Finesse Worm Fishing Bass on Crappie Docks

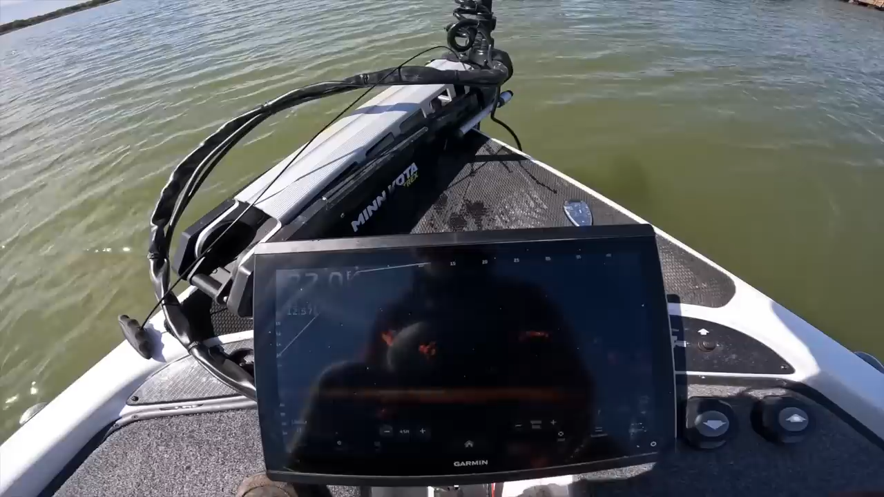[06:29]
pretty much all over the lake in 20 feet you've got shad and micro white bass just
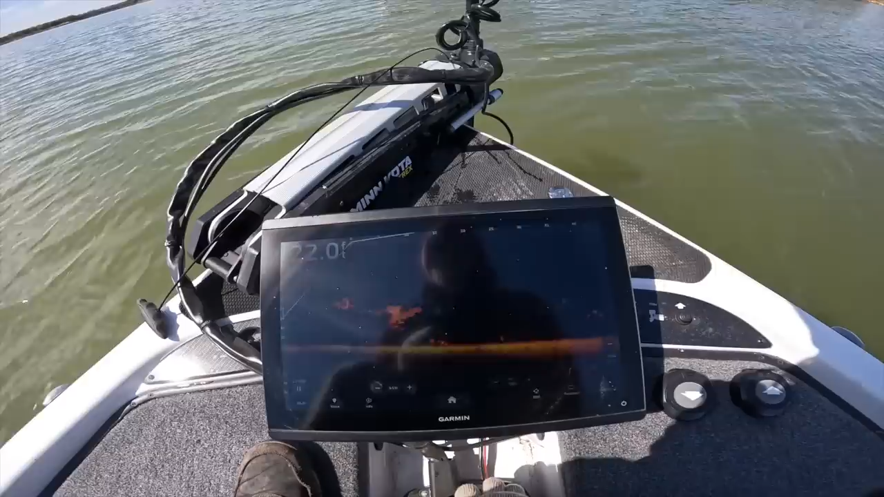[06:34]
going crazy it's going crazy it's making it hard to really decipher what is going on what is going on
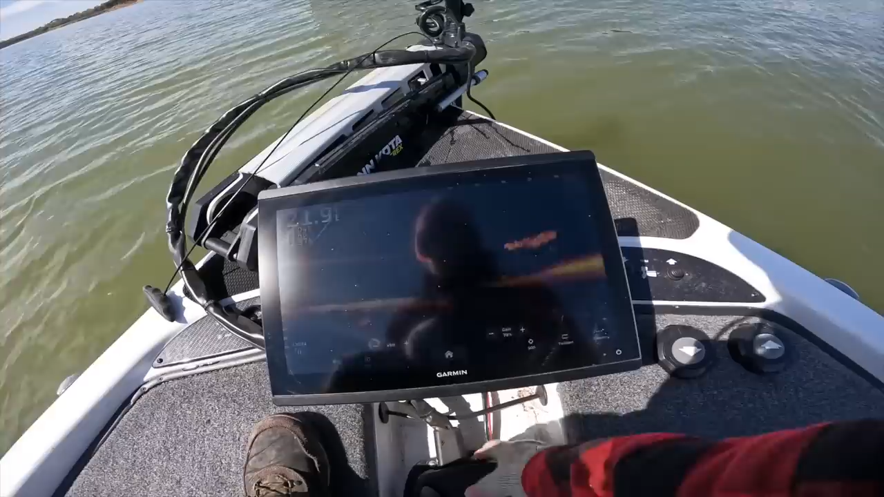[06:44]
all right so i'm going to try to target some of these floaters see if we can find a floater too that's a big floater there basically try to get up on them with with a bait with a crappie jig just hover it
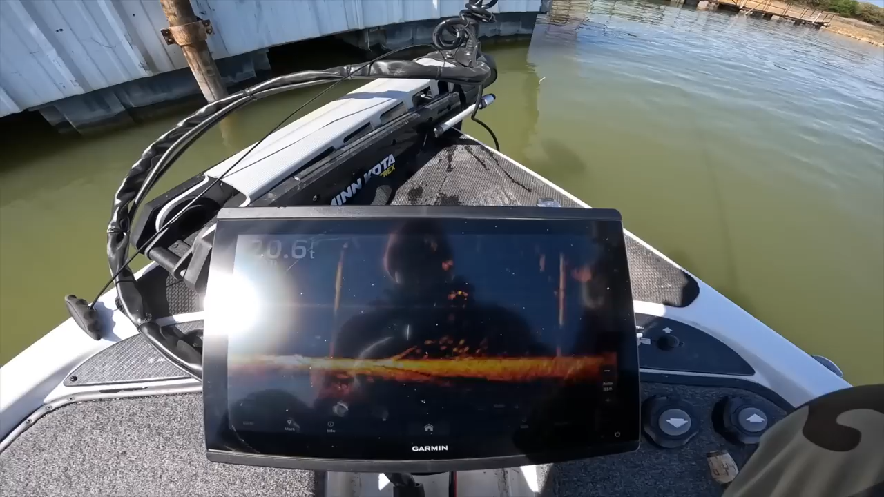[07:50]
that's how i'm seeing them all over every lake they're stacked underneath the dock